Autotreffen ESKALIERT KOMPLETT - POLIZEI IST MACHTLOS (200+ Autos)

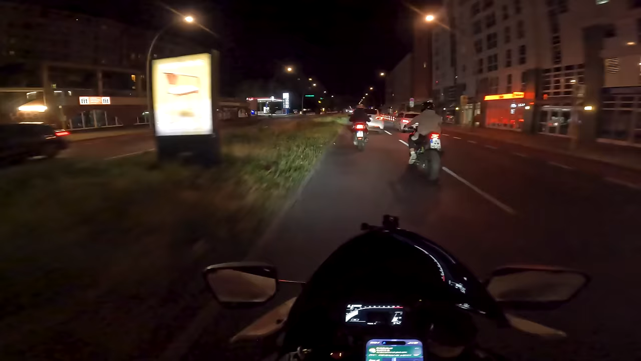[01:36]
Ja, genau, wenden und dann darauf. Da treffen wir dann auch Paul und so, die kommen auch hierher.
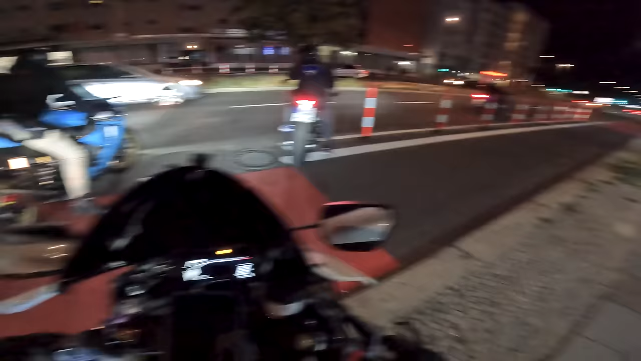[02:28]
Da kommen 3 Autos, 4 Autos, hört nicht auf.
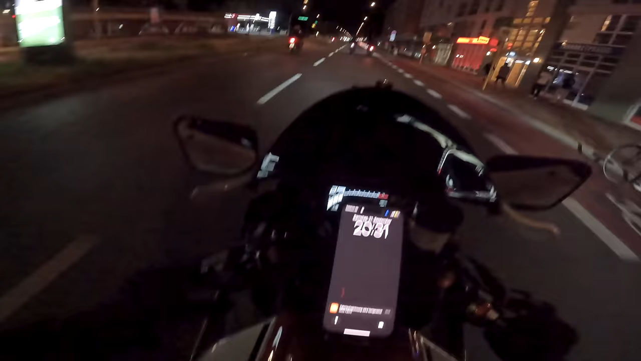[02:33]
Auf geht's mit der Truppe.
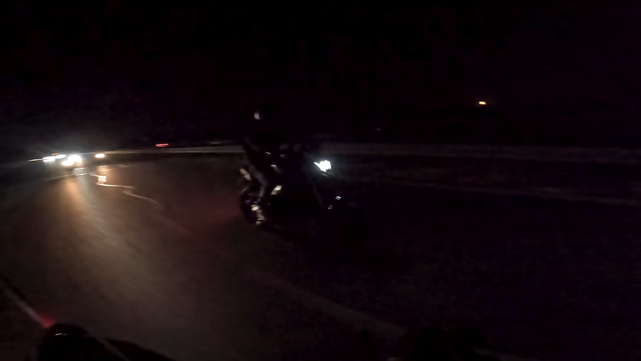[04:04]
Digga, das ist so ein Need for Speed, Scheiße, was passiert hier? Wie lange fahren wir noch? Hier nach links. Hier nach links, alle links.
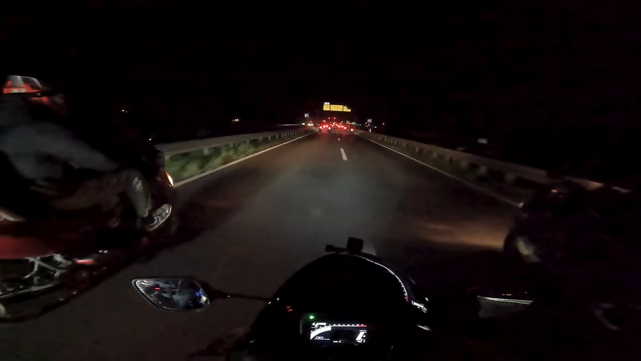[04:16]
Hier sind schon die Tuning. Ist ja auch schon 2050, ist ja gleich da. Ja, ich glaube, das wird nicht gerade. Oder ich hab so Bock gerade, das ist doch so geil. Stopp mal, was machen wir, wenn sie die Roller nicht reinlassen? Den lassen sie rein, ne? Da gibt's keinen Einlass. Alter, was, wie viele Autos sind es denn jetzt allein schon, die hier rauffahren? Holy shit. Alter! Das ist voll. Ja. Guck mal rechts. Boah, ist jetzt schon voll. Junge!
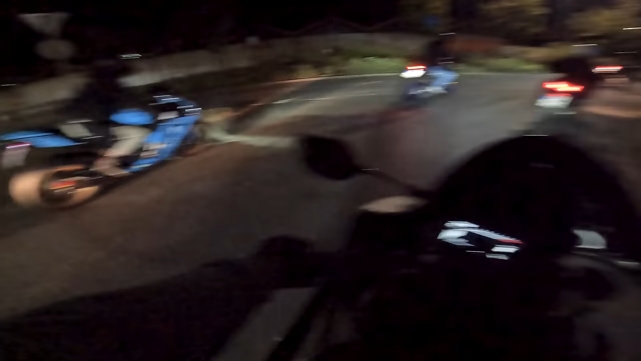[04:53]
Die Roller sind ja auf jeden Fall die coolsten, so. Alter. Alter, ist das krank, Junge.
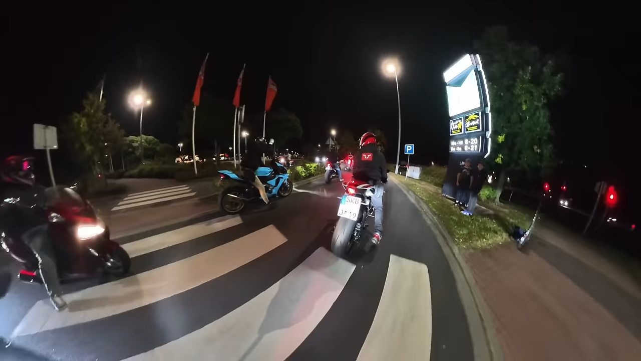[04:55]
Der ganze Parkplatz ist voll.
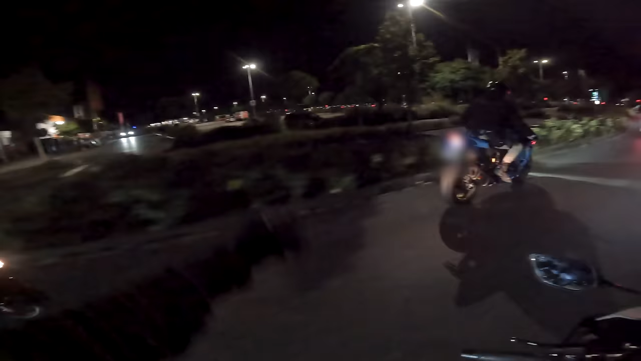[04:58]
Der ist jetzt schon voll. Guck mal da, da stehen 100 Leute. Lass mal weiterfahren. Hier irgendwo rein, oder? Ja, irgendwo nach hinten, wo wir schnell wieder rauskommen. Zur Not. Ich will, wir sind die coolsten halt hier noch.
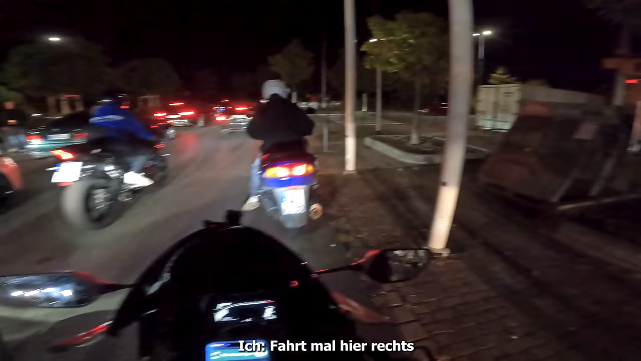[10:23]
Fahr mal hier rechts, fahr mal hier rechts, hier rechts, hier rechts.
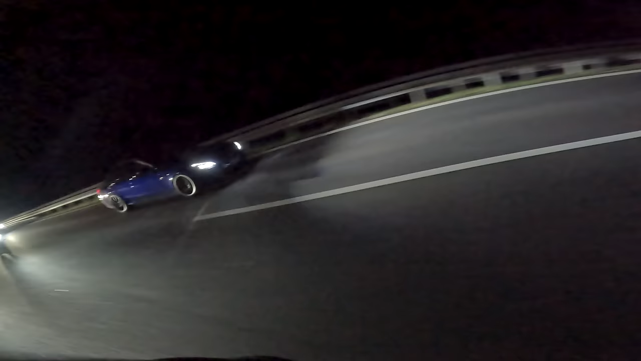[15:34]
Es fuhren die ganze Zeit mit uns 2 bis 3 getunte Autos, die uns immer wieder überholt haben und sich dann haben zurückfallen lassen, um trotzdem mit uns gemeinsam dahin zu fahren.
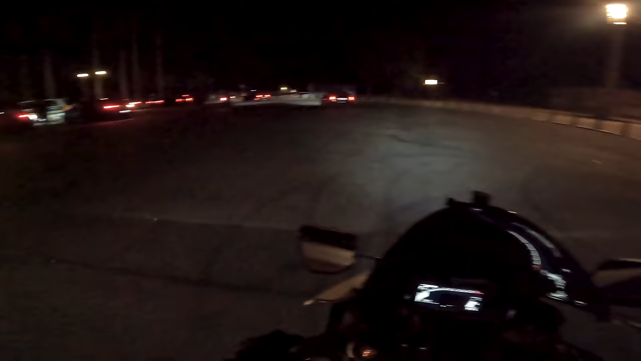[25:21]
Ja, Alter, guck mal, alle rasen hier weg. Junge, das ist einfach wie bei Fast and the Furious, original.
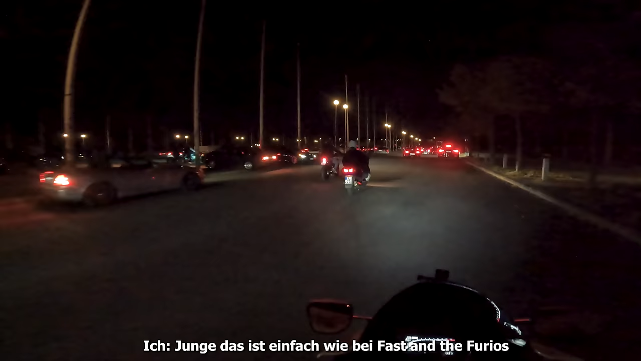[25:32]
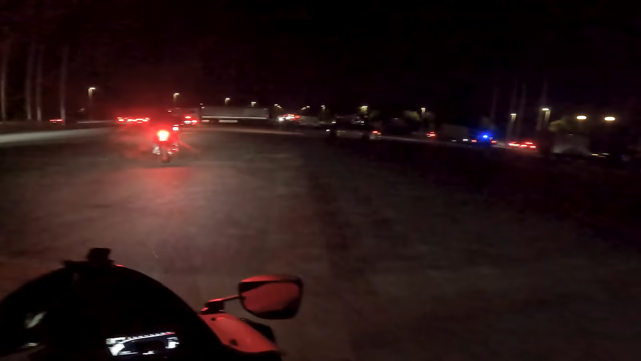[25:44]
Alle fahren hier weg jetzt, gleichzeitig. Kaum sind die Polizei, alle lösen auf. Guck mal, alle fahren weg, ist das krank. Oh mein Gott.
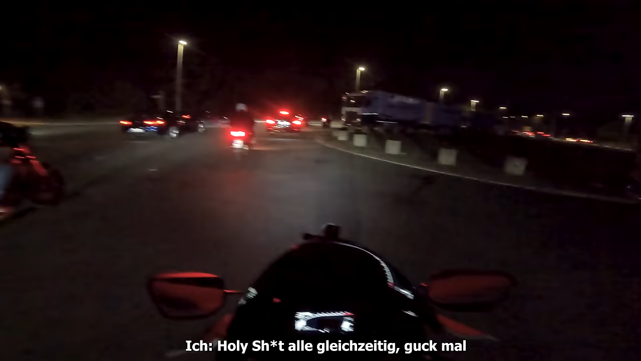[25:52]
Holy shit, alle gleichzeitig, guck mal.